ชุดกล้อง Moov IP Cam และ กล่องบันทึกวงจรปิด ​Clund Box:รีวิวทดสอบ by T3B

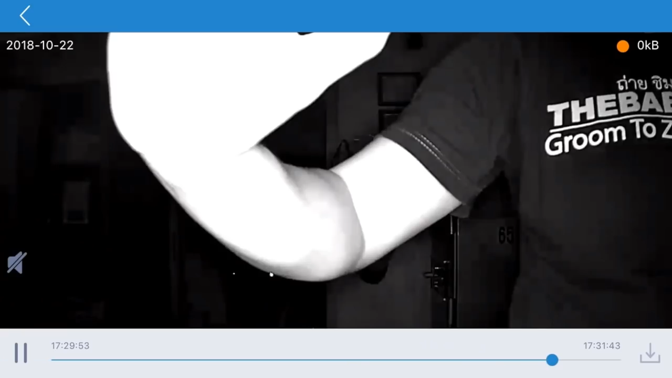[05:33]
ออกมาเป็นทึกวิดีโอได้คมชัดมากๆครับสำหรับกล้องของ Movecam นะครับก็ลองรับนอกจากจะเป็น iOS Android แล
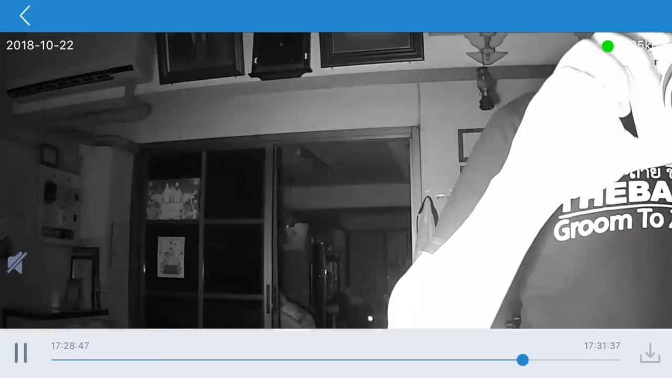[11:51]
แต่ว่าในวิดีโอครับเห็นทุกอย่างชัดเลยครับและทั้งหมดนี่ก็คือความสามารถข 항상